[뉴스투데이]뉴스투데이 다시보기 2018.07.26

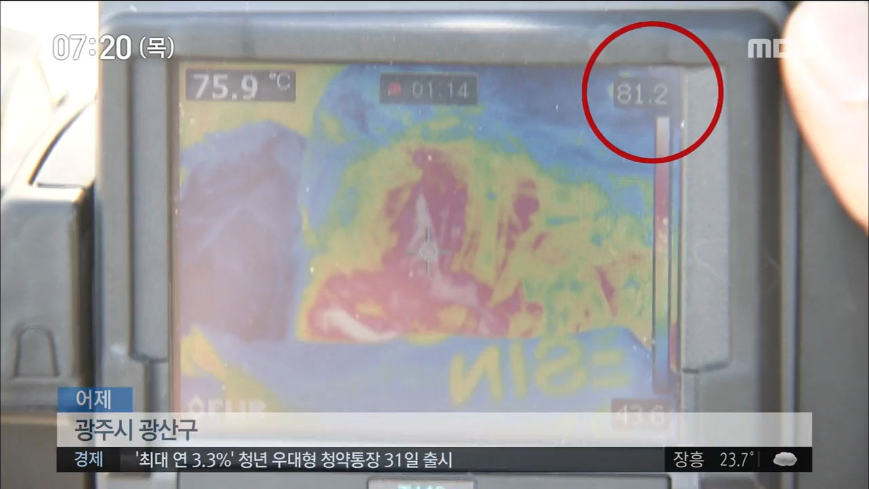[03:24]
On screen: spot 75.9°C
땡볕알에 노출된 쓰레기 비닐의 표면 온도는 80도를 넘을 정도로 달아올랐고 남은 기름이 뚝뚝 흘러내리는 기름통의 온도,